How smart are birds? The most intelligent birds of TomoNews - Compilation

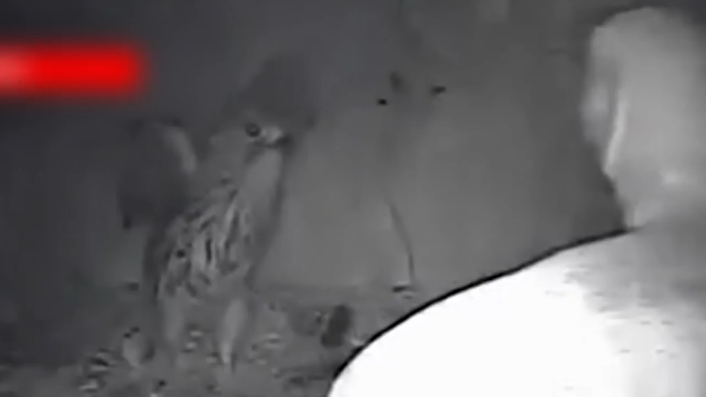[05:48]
A British birdwatcher captured the following amazing footage of
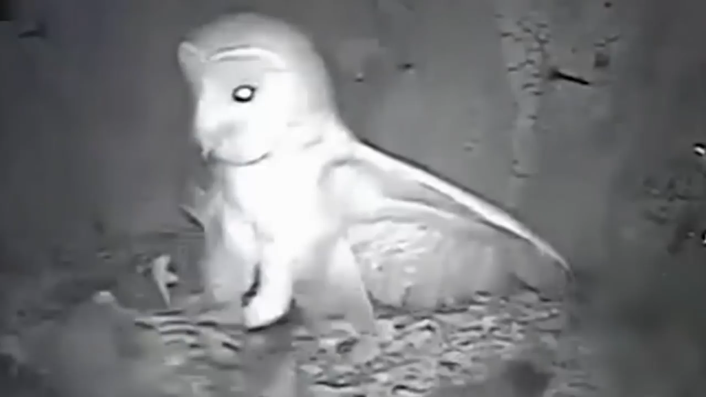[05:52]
a night-team slobber knocker between a barn owl and a kestrel.